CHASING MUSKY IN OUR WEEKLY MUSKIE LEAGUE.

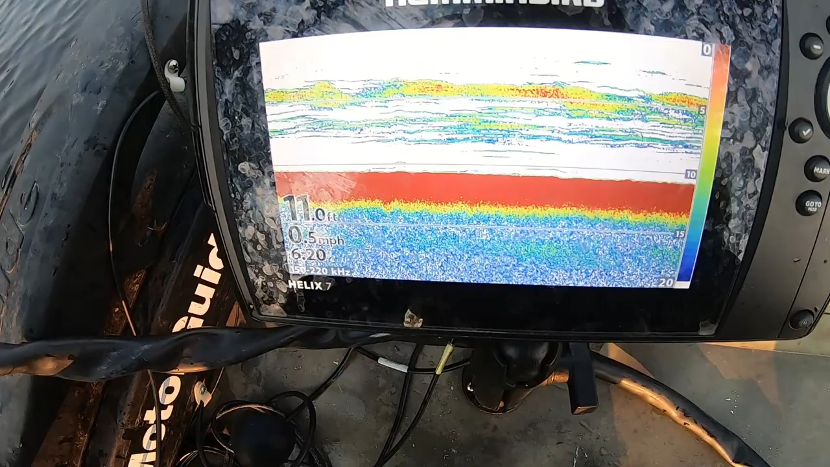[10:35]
On screen: depth 11.0 ft, speed 0.5 mph
Look at all that. That's all bait out here in 10 feet of water. Going up to that, it's like the bait's all out in 10 to the 8-foot break out here. And we're just casting at that break.